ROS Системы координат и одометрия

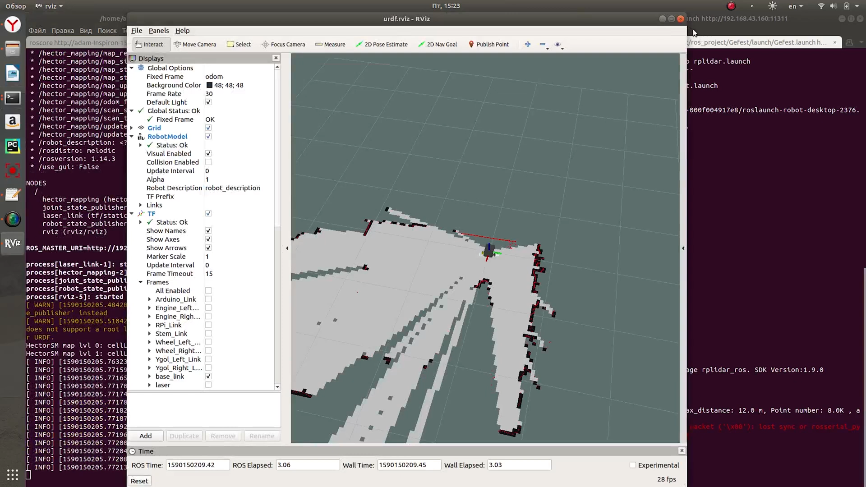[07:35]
Вот теперь в локализации участвует не только лидар, но и адметрия от энкодера.
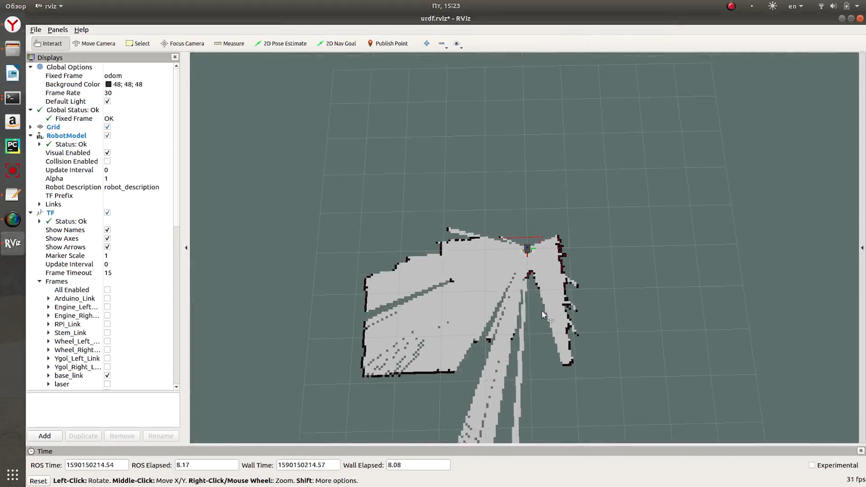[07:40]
В начале я просто решил походить с роботом и построить карту комнаты. Сейчас показана работа энкодеров.
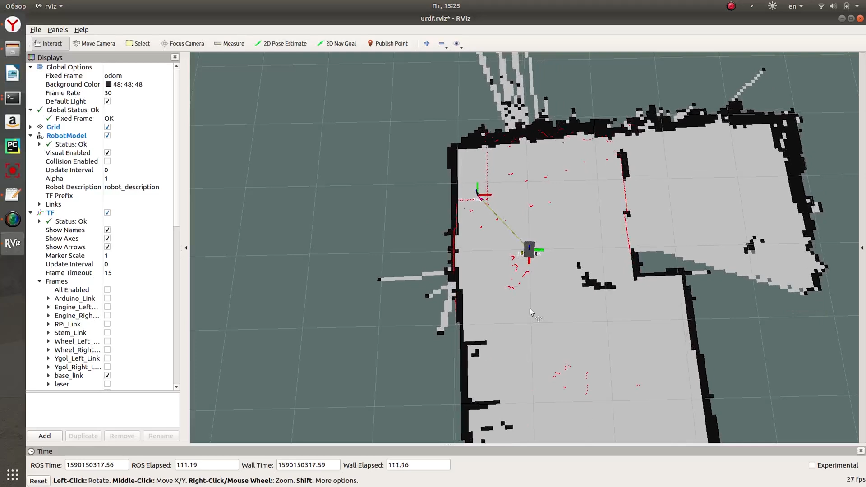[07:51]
В начале я поворачивал левое колесо, а потом правое колесо.
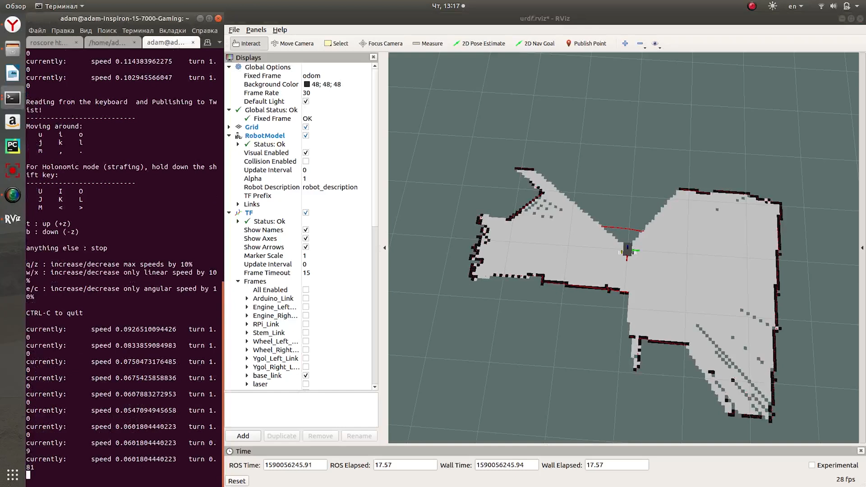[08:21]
данные с лидара портят вообще все построение карты. Если вращение робота идет вокруг оси лидара, то все окей. Вращая хоть с большой скоростью, хоть с малой, все строится, ничего не сбивает.
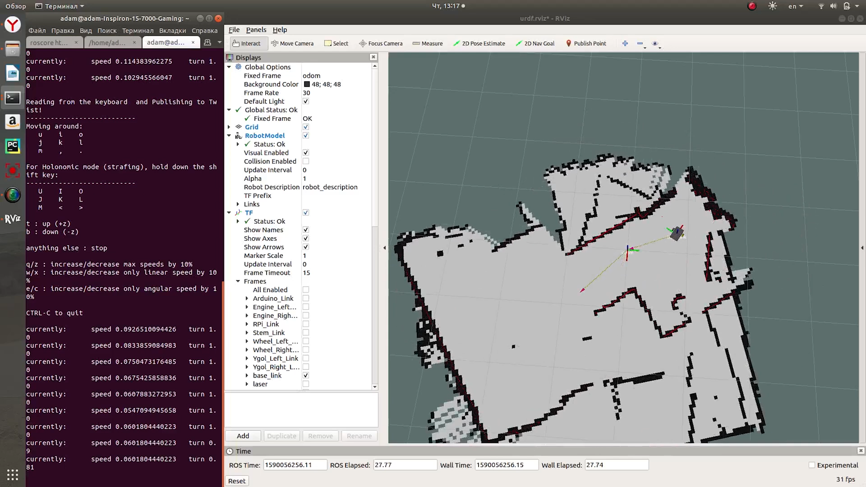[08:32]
Если робот начинает поворачивать быстро по какой-то дуге, то все, данные высчитай потеряли. Как мне написали в дискорде, это связано с самим лидаром и HectorSlam.
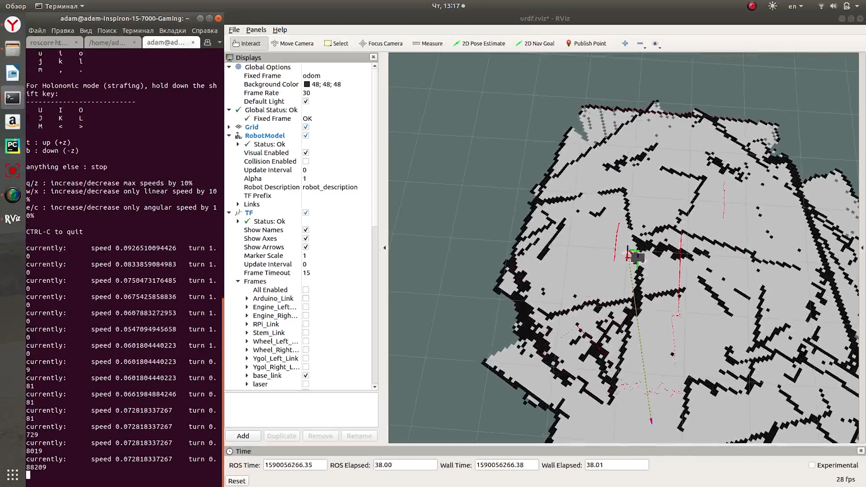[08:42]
Я попробовал другие алгоритмы, но пока что мне ничего отдельного не выходит. Пока это не работает.